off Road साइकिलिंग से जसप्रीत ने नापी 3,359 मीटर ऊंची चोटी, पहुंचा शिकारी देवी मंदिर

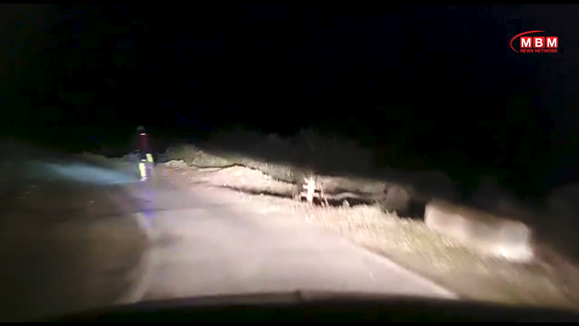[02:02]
अल्मोस्ट रात हो चुकी थी अंधेरा हो गया था तो चेकर बजे मैंने अपनी जर्नी स्टार्ट की मंडी के लिए और आट बज के पच्चिस मिनट पर मैं मंडी पहुँच गया था